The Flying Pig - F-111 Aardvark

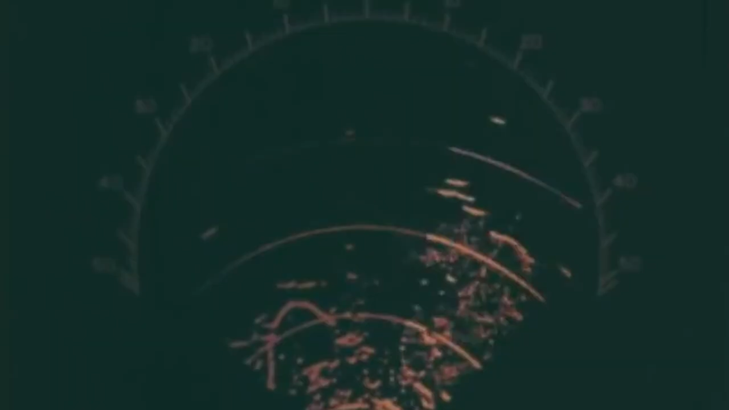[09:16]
Like most airplanes of its time, the F-111 had some innovative features that took their time to be perfected and used for combat, such as the radar systems, the unique wing design, and the turbofan engines.